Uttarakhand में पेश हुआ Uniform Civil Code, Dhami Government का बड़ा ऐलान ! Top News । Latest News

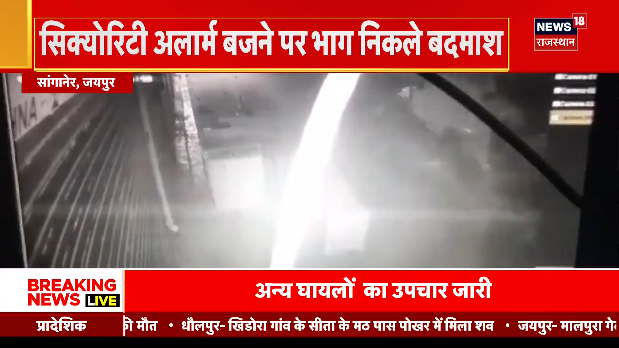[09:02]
अलाम बजने के बाद बदमाश भाग निकले और एटियम में रखे 23 लाक रुपे बज गए हाला कि फर्च से उखरने की वज़े से एटियम तूट कर कई हिस्सों में वहाँ पर गिरा है मौके पर पहुंची पुलिस और CCTV की मदद से अब आरूपिय की तलाश शुरू कर चुक